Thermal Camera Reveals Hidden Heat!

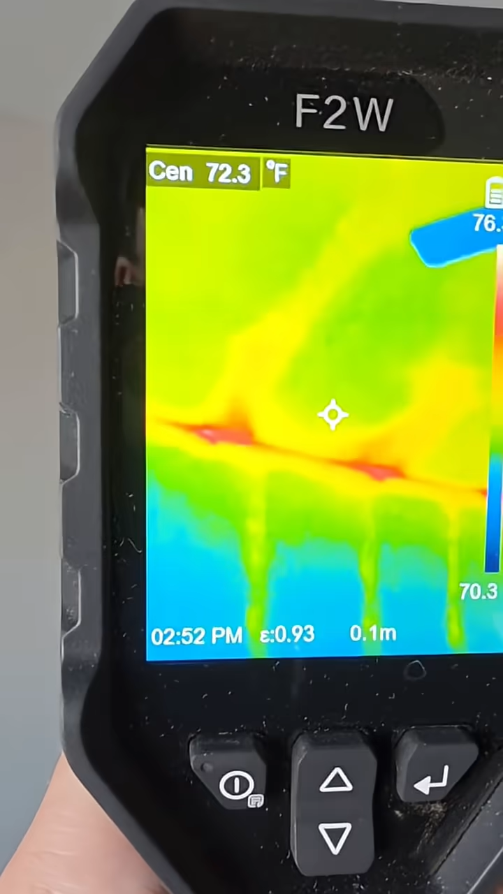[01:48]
things that stick out and
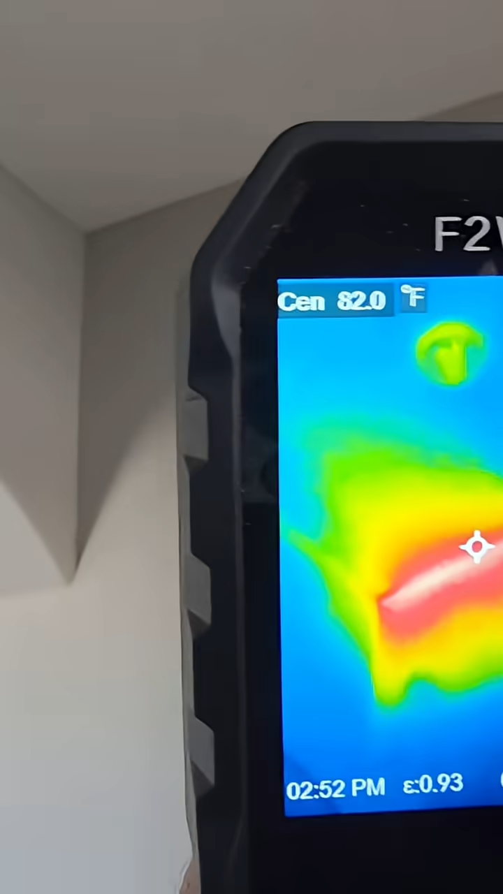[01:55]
this hallway isn't much better big old piece missing right there another one there all
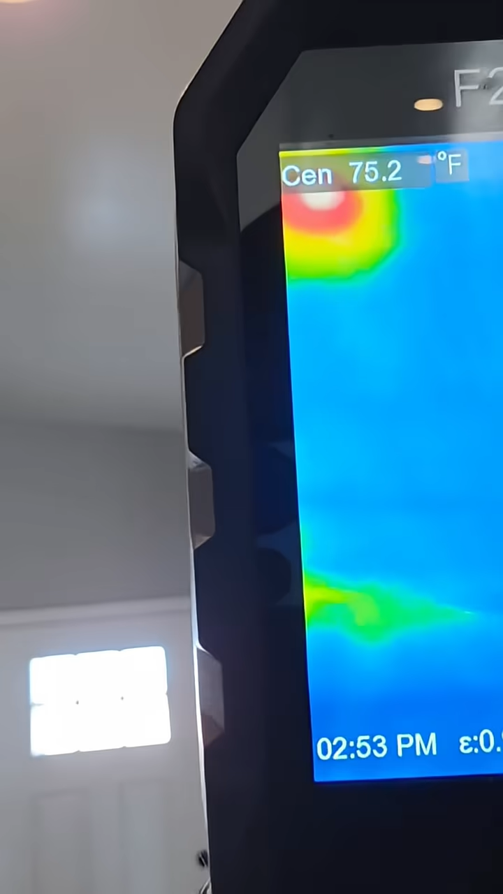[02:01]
On screen: spot 75.2°F
the way through there you
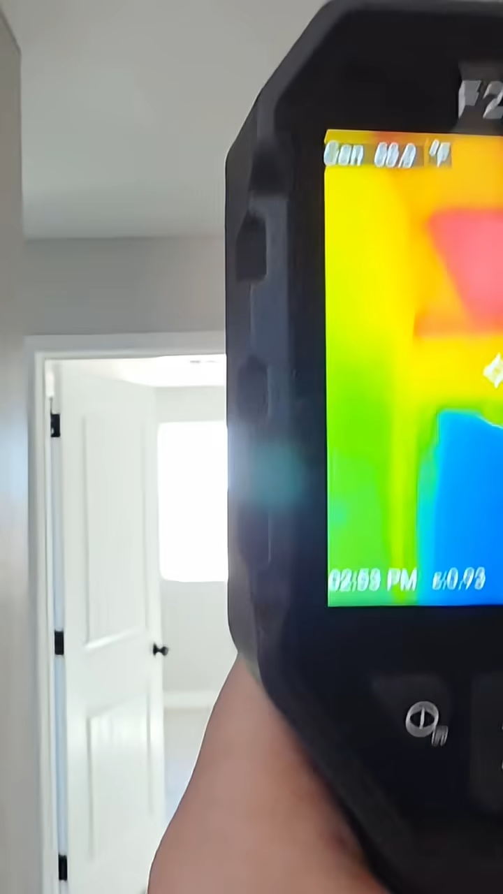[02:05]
guys saw that big spot right there bedrooms
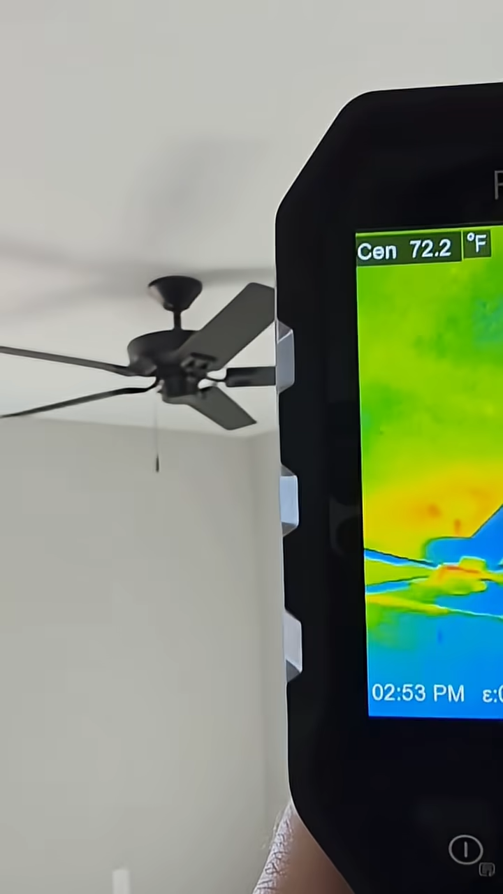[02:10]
On screen: spot 72.2°F
aren't too bad big
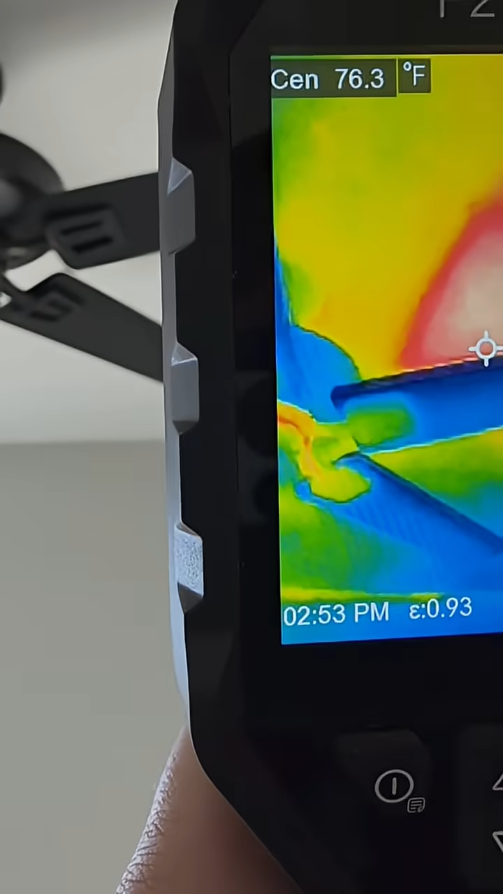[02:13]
On screen: spot 76.3°F
old spot of insulation missing right there
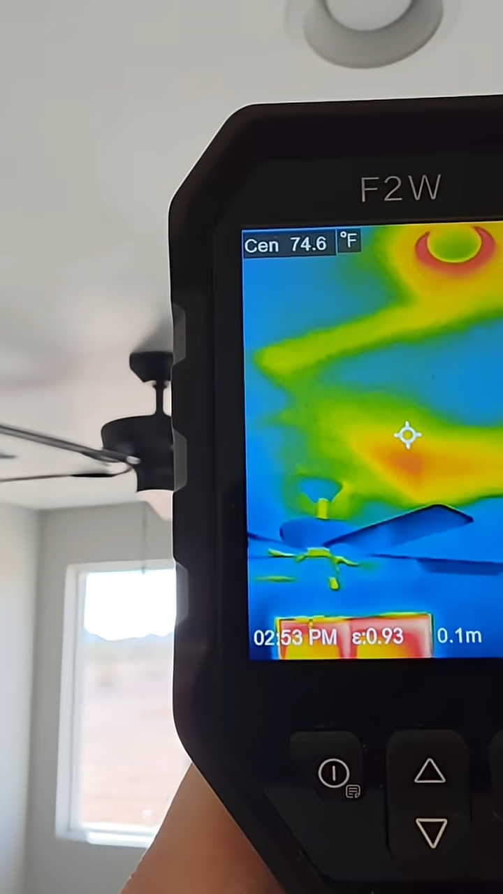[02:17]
On screen: spot 74.6°F
it's just not pushed down against the ceiling so you're always gonna have gaps when you don't have blown in insulation you have bad insulation
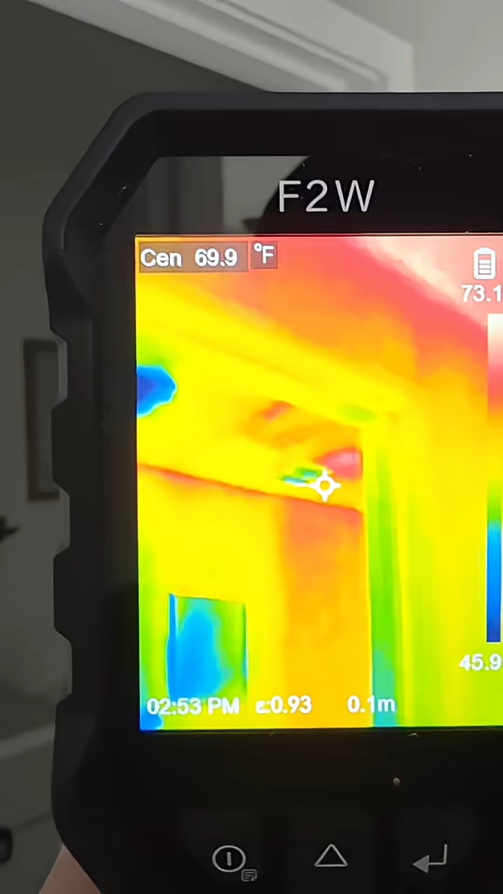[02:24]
there's gonna be gaps up there and I noticed that
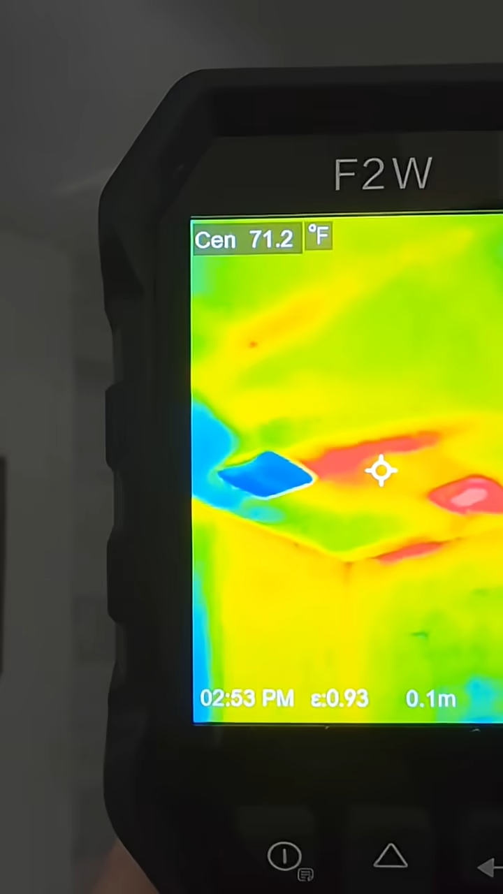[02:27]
On screen: spot 71.2°F
there's gaps around the lights too or warmth around a lot of the lights see all that
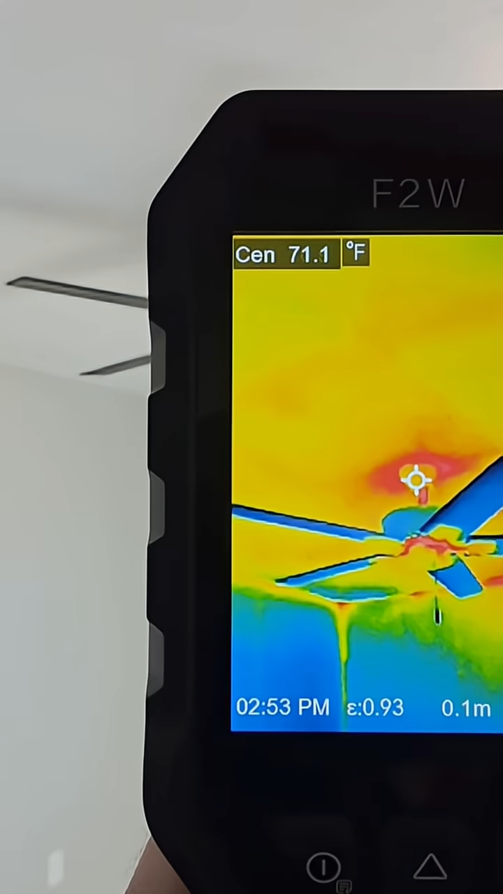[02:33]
red it's because the bad insulation can't get very close to that they should put a can over the top of that or like a whatever
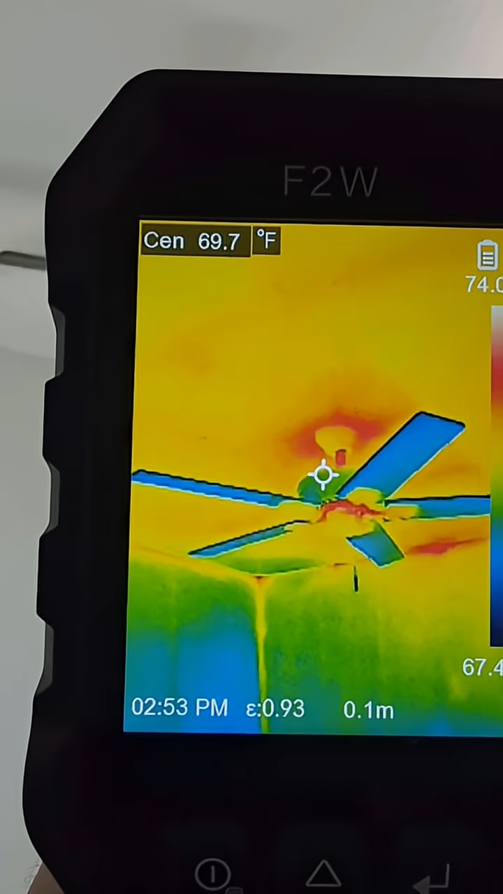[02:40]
you want to call it a baffle to stop the warm air from
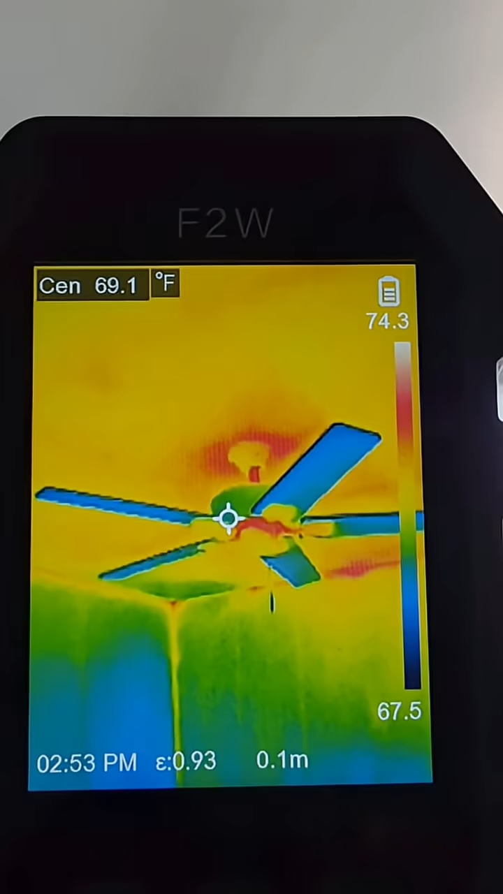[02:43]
going coming on down through that ceiling fan into the room here